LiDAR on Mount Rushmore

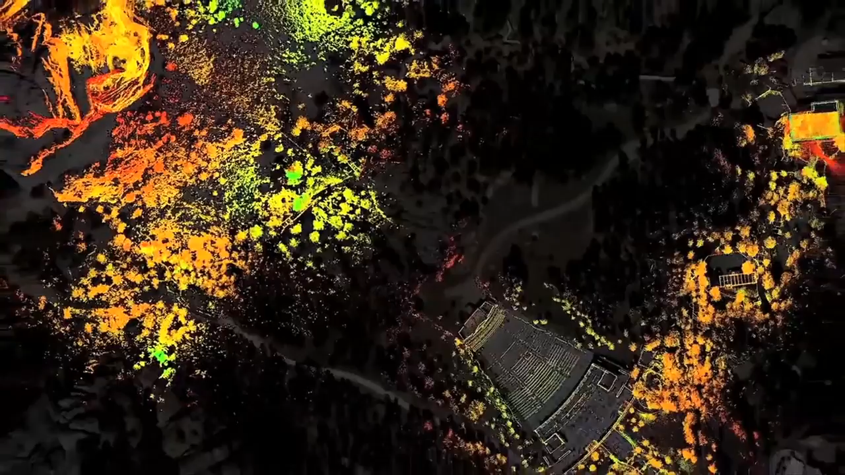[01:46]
Along with the laser scan data, the team also collected detailed photographic documentation, which was overlain on the bare point cloud and created a finished, lifelike model of the mountain.
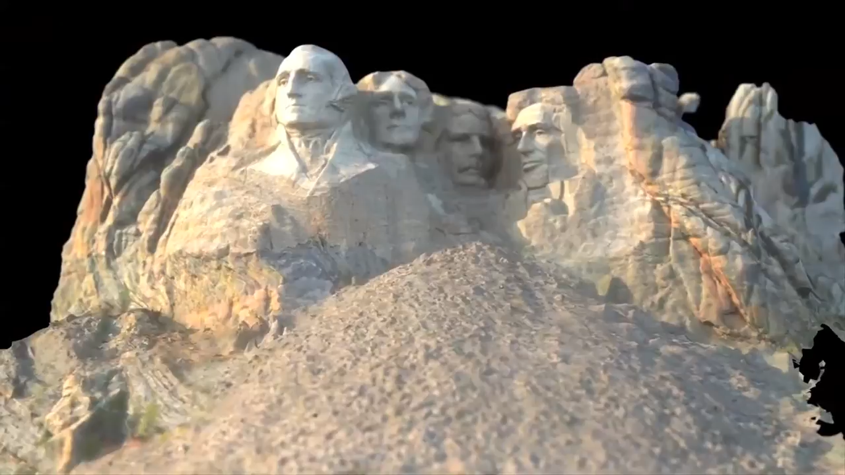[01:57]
Once complete, the SIARC team began to work with the park in order to utilize the 3D model for their preservation and educational needs.
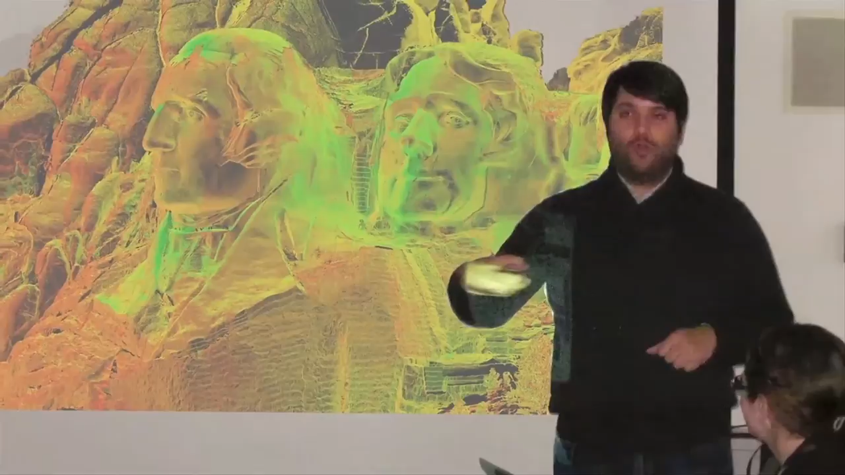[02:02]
With this complete digital model, the Mount Rushmore park staff now has a very precise way to map the contours of
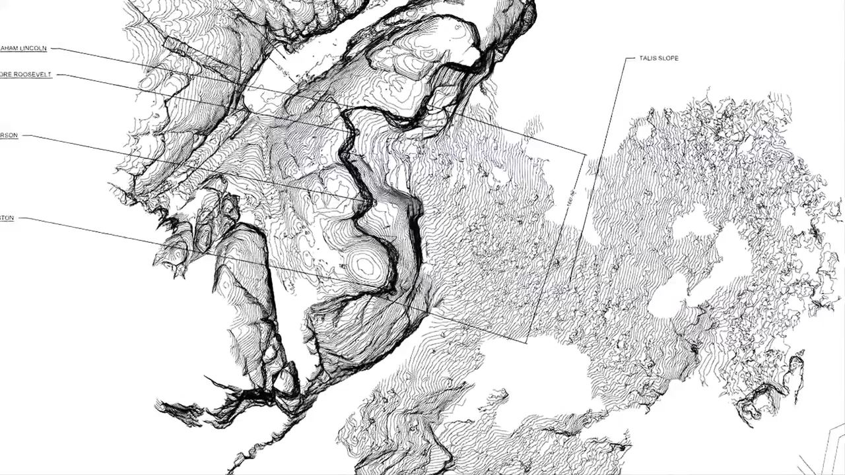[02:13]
the mountain and all the cracks in the stone that they must monitor on the faces of the presidents.